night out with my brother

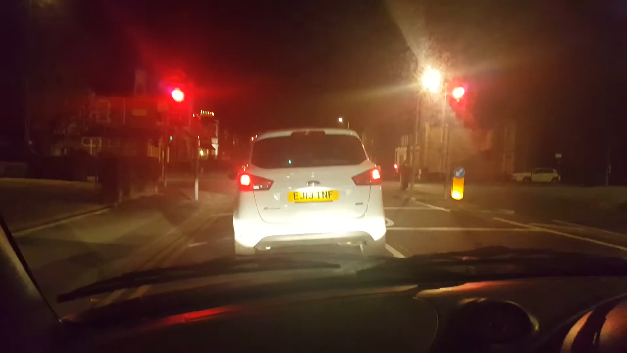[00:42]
so yeah I'm just gonna do a general film of him driving about oh yeah oh yeah as you can see this is Western it's a busy place at night for some reason I don't know why considering it's only halfway through the week traffic on our sides not too bad though there's all the B&B's of Western down here and then we're coming up on
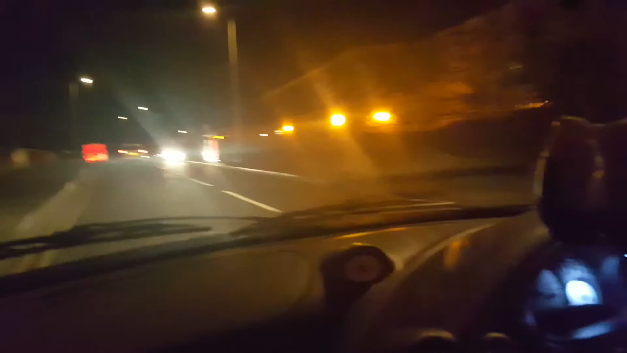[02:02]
after us all keeps us healthy and there's Virgin Proactive Gym which uh my missus goes to I'm too fat so I don't bother um now we're coming up on Locking Road well we are on Locking Road now so we'll be coming up on farm foods and all the rest of the shops of Western that was my brother changing gear
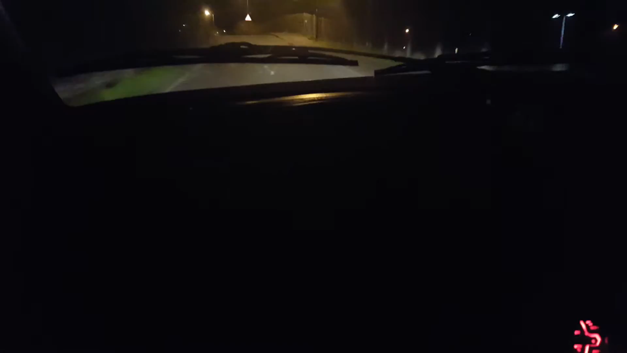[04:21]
so he's being very good over the bridge I usually fly over this in my Honda but then he is lower than I am so he has got to be a bit careful at the moment I am at normal ride height but not for much longer and it appears that we're going to be going this way so it looks like we're going on the Dewey there we go here's some uh here's the Tesco's in the Chippie I don't know what's in the middle but I've never been in there before but yeah go that way Josh wait
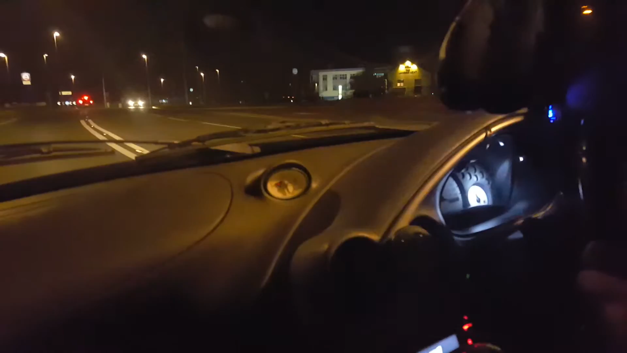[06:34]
we've got a uh what's that called there the
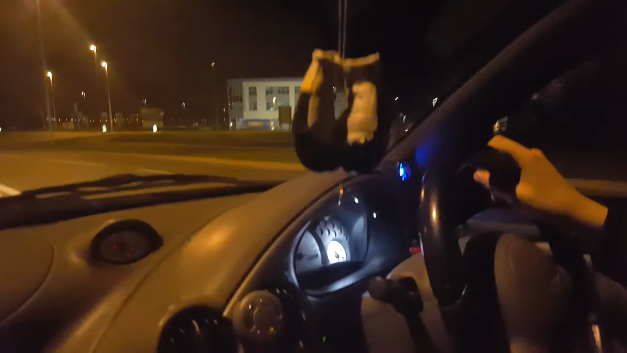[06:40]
some sort of restaurant there and this is the college there isn't it yeah yeah so it's a big development area it's being done all the time um and then we're coming up to uh the helicopter museum so if you're ever in west on holiday that's also a good place to go especially if you've got children it's really quite fun to look at and
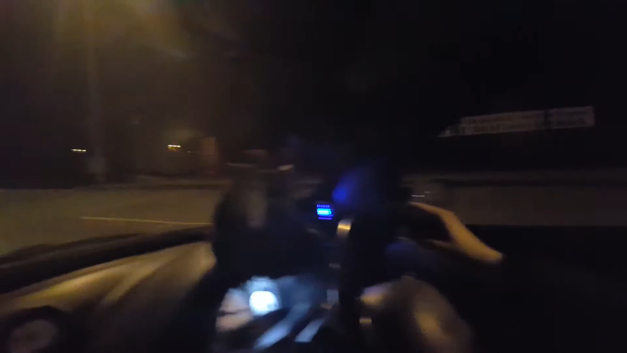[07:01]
bits and bobs it's the sort of thing I used to do at college for helicopters and then we're coming up on uh lock-ins old gun position there
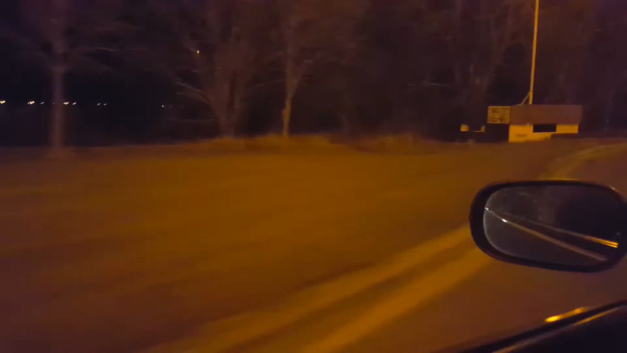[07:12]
uh because as you know western did have a active ref base right up until 92 or 93 I believe uh before we closed it which was a bit of a shame uh and then we've got this garage here I think it's just a petrol
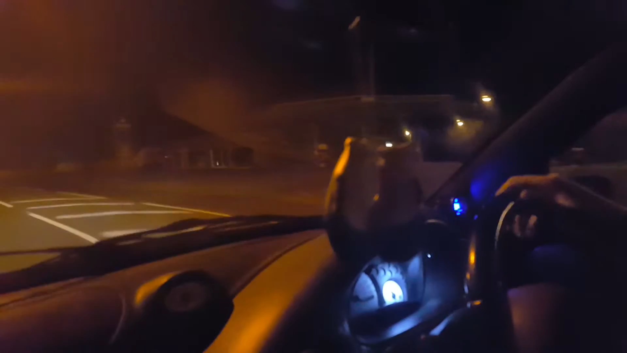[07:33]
garage and a mot station on our right and in a bit we'll be coming up on the old ref base I'll show you where the uh uh the uh guard house used to be and they used to check your passports and your relevant id to be able to get onto the base uh I had a friend that lived on there called Sam and when I went to his birthday party it was an absolute nightmare to get on there because I forgot my passport
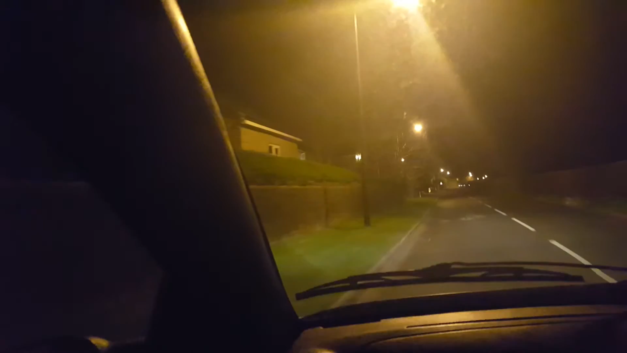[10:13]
here just some houses on your left and just a load of fields on the right um not much really but still lovely place to live probably nice and quiet I'd imagine um so I think I'm going to end this video now everybody as there isn't much more to show you now it's going to be all country roads now until we get back home uh this is general